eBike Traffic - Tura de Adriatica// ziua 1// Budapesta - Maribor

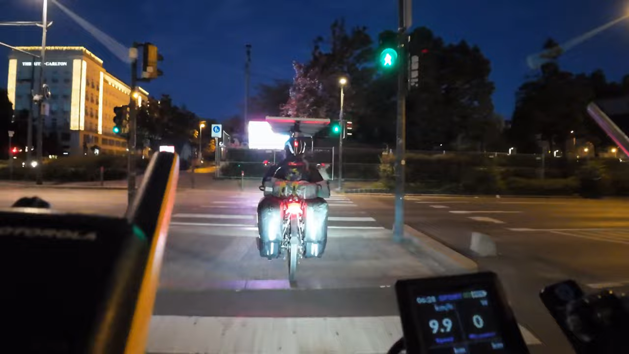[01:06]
Un pic de plimbărică Early in the morning Prin Budapesta Petre Delhi
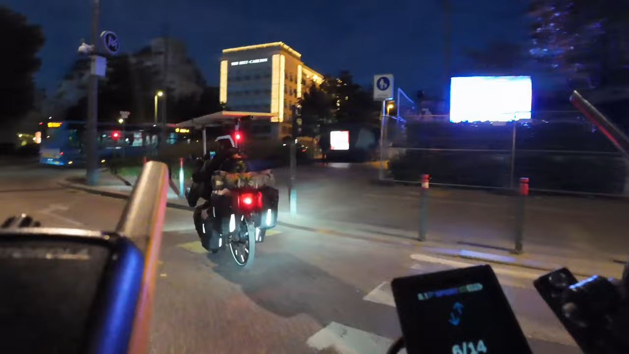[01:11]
Și acum trebuie să facem Păi fă dreapta bă Tăi că n-ai treabă, ăla e pentru înainte
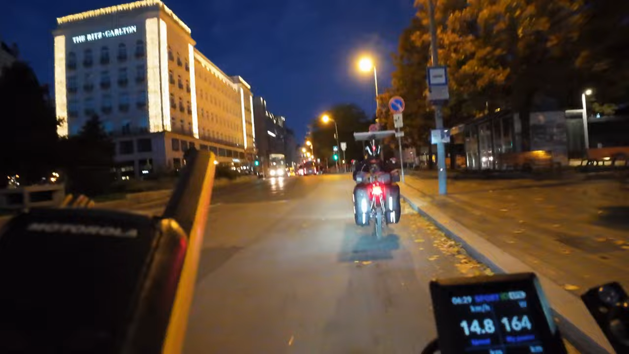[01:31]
Să luăm alt tren Că mai avem de plimbat cu trenurile Un pic Asta e Dacă stăm acolo în Chiuru Europei Viața e greu Ce faci mă, n-ai curaj?
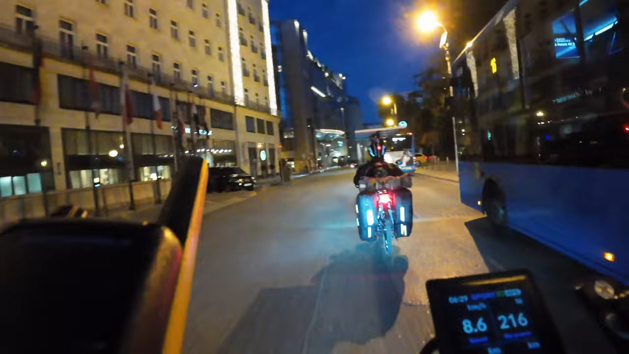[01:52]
Așa Uite roata mileniului în dreapta Bă băiatule, bă, n-ai văzut-o bă Așa ceva Opa Mi s-a zdăbit Asta, da?